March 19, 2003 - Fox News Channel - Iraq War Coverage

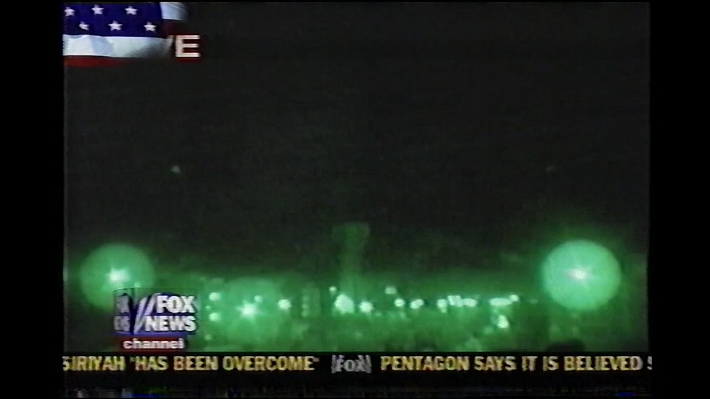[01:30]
Brett, thanks very much. Still looking live on a night scope camera in Baghdad. General McInerney, the beginning of this with the presidential palace and then moving out from there,
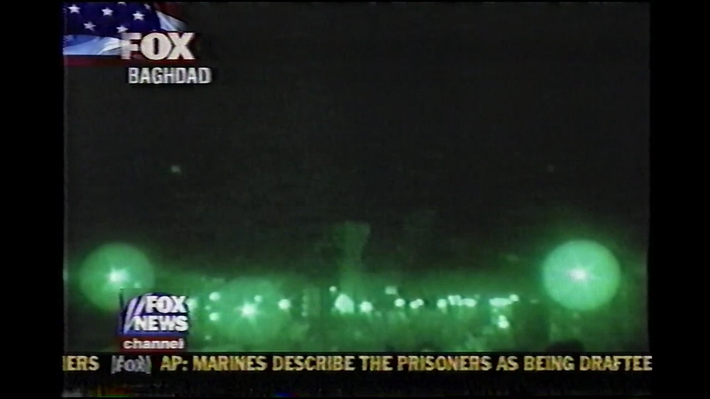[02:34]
You can imagine 16 B-2s could drop 256 bombs like that with that kind of effect. That is shock, and that is awesome. Not something you do in the center of the city. I'm guessing if that sort of thing were happening, it happened on the outskirts, right? Those bombs were dropped on the palace. So that's right in the center of the city.
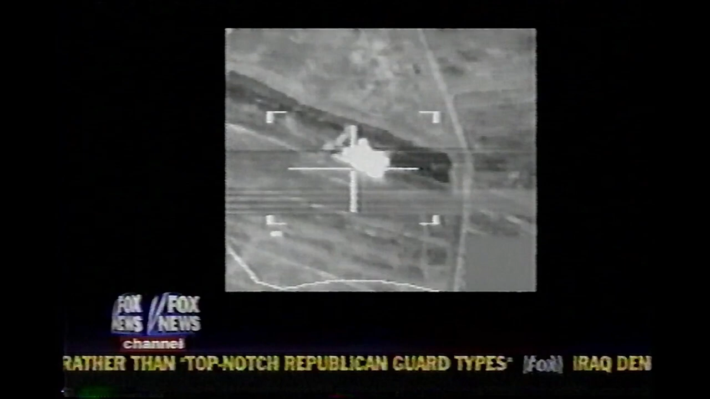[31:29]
The second is an Iraqi missile storage facility in Basra.
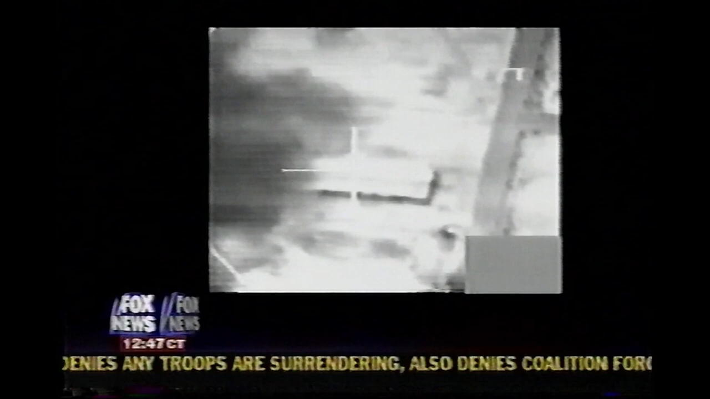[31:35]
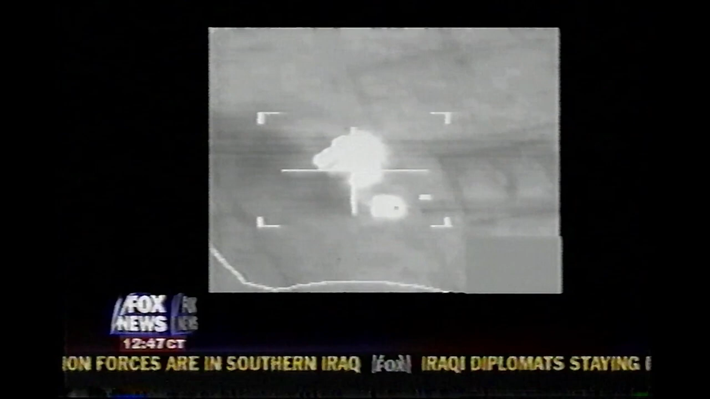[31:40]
And if you note in the bottom of that picture, you'll see another fire that was hit from a previous strike from the same flight.